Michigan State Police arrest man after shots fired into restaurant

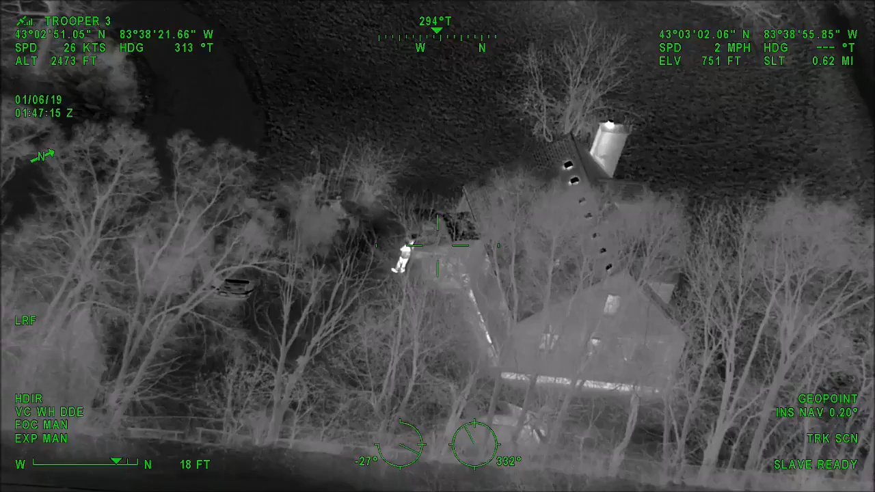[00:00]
Trooper 3, he's currently looking westbound at the back door, so right directly at that drive-through window. If they approach from the east, currently he has their his back turned to the east.
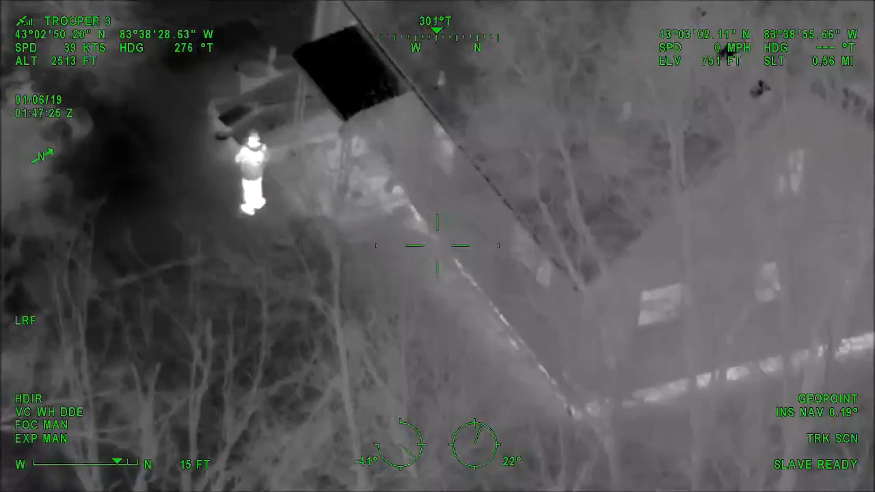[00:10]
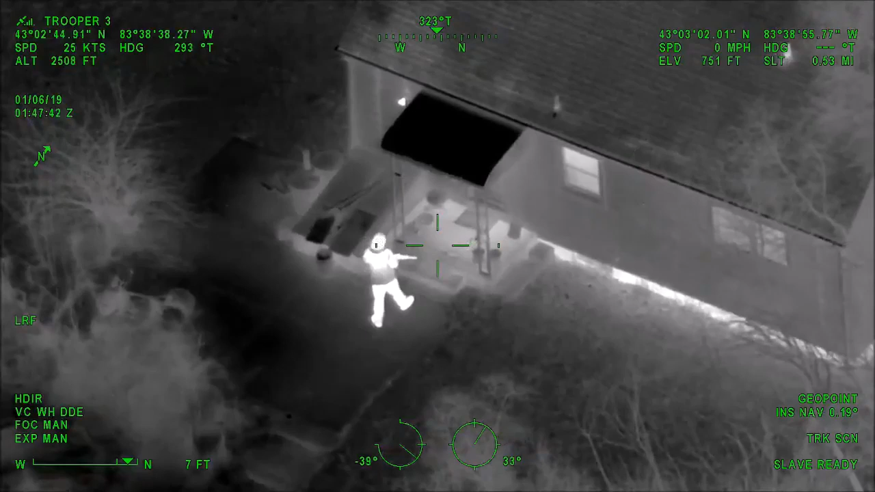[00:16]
And Trooper 3, he just ran in the back door.
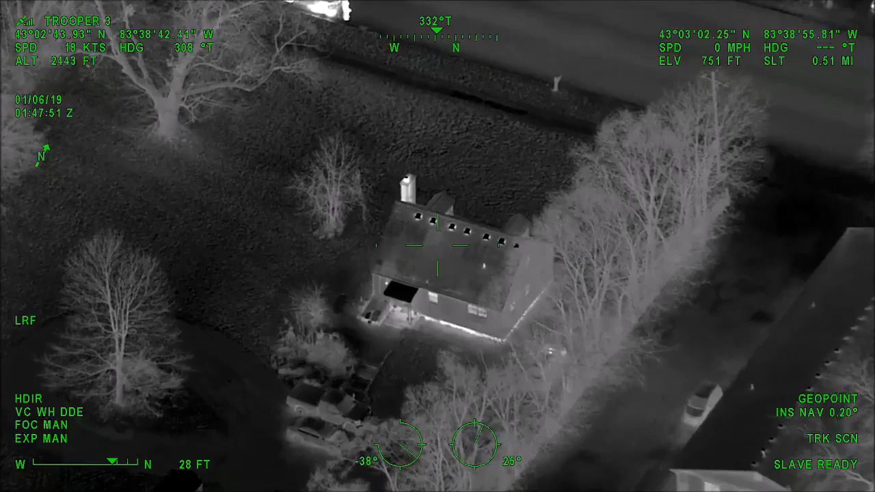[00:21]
I don't know if he can hear sirens or not. No, possibly ran into the back door. And he just ran back out. He's on the opposite side of the house of the troops. So go to the opposite side, front side of the house. Front side of the house. Copy. Male ran back out, front side of the house.
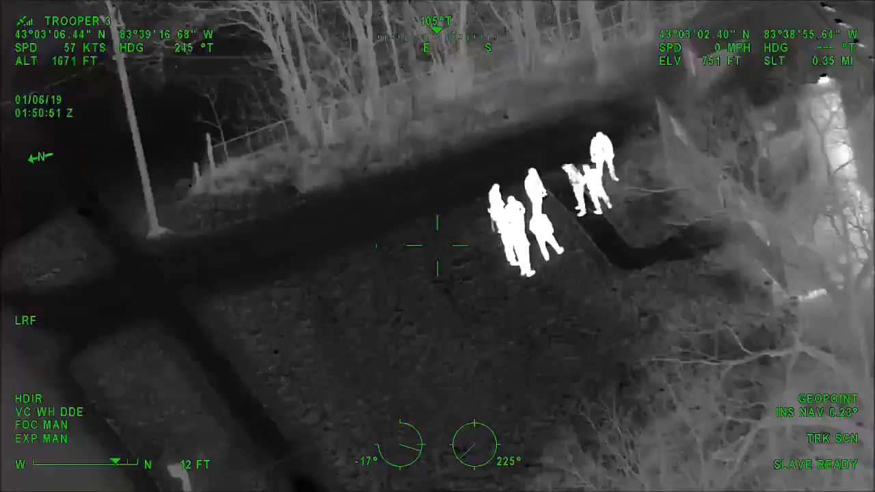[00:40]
Caller heard 5 to 6 shots. Again, they're locked down.
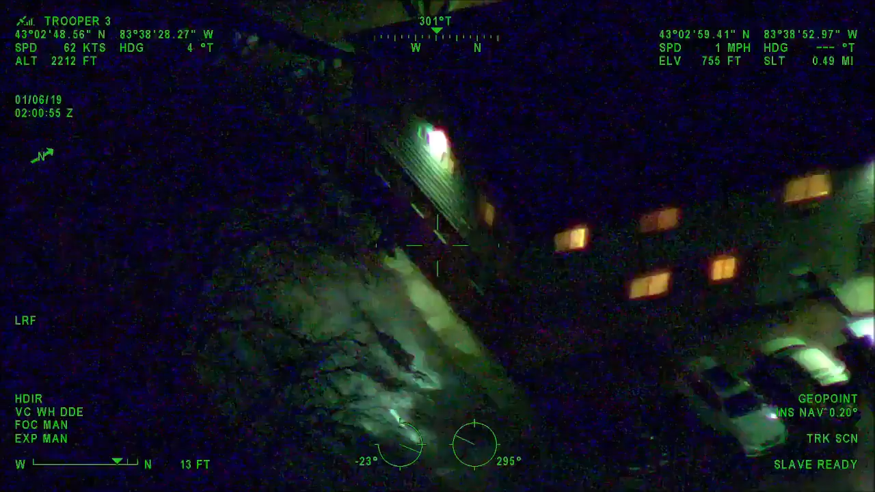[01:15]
Copy, very back of Richfield Court Apartments.
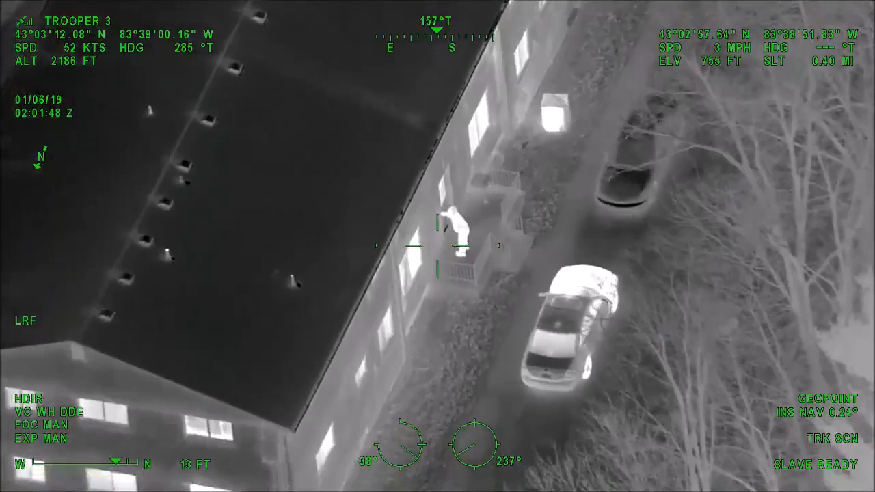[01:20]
And Trooper 3, it looks like he just went inside. If the troop car keeps going forward, the building right in front of him on their left hand side, he just went inside that door. Need another car to be with 3509 in the back of Richfield Court Apartments.